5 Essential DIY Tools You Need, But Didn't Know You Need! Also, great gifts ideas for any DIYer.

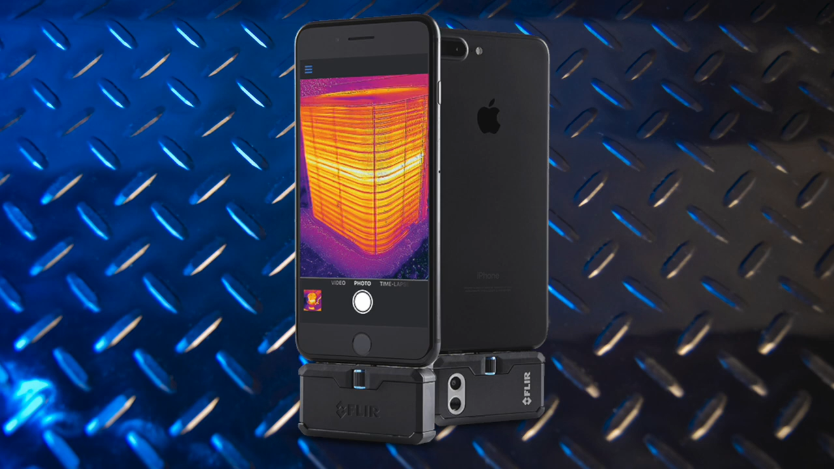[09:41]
The big deciding factor for me choosing the FLIR ONE over others is the technology they call MSX,
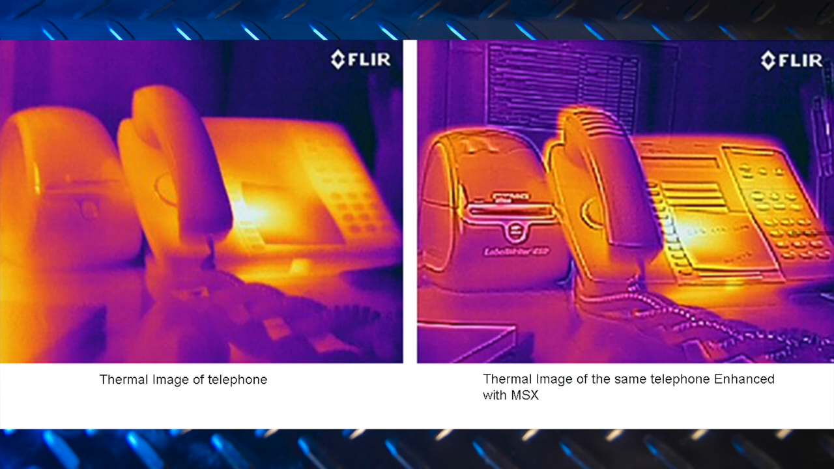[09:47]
which combines a normal vision camera
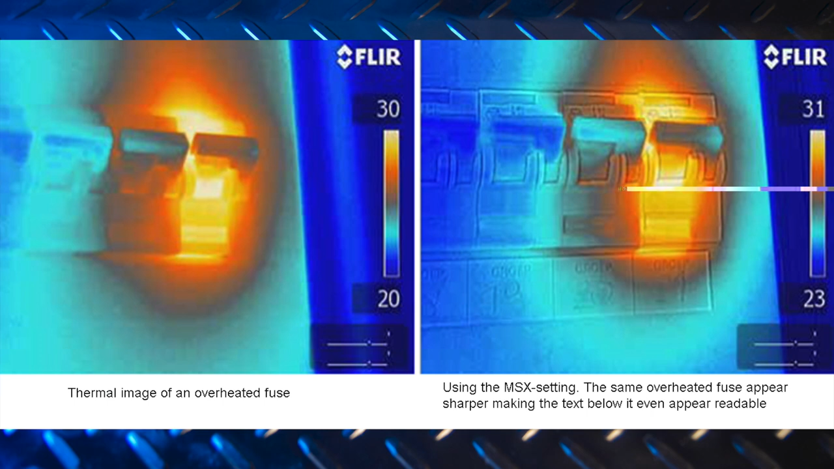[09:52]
overlaid with the infrared images to bring out details that make it much easier to interpret and understand what you're seeing on the screen.